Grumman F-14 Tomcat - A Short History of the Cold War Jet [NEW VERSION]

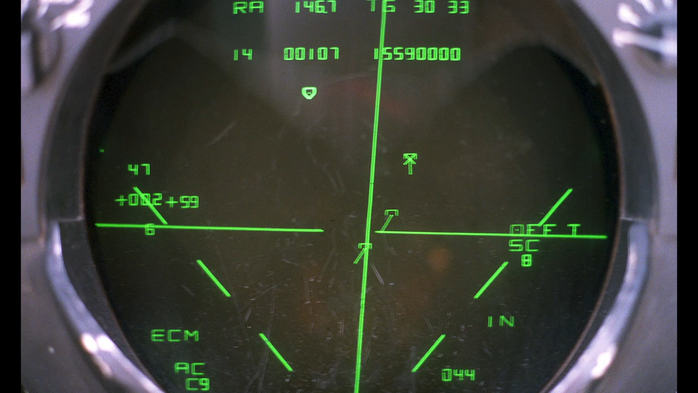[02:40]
It could also lock onto smaller targets such as cruise missiles. In the F-14D the radar was replaced with the upgraded APG-71.